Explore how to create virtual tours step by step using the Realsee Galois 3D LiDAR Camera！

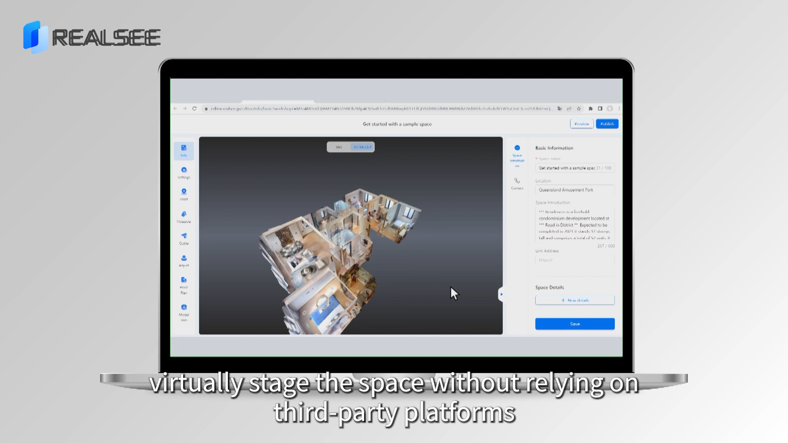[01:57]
The RealSea console is like a treasure chest, offering tools that make your 3D tour uniquely captivating.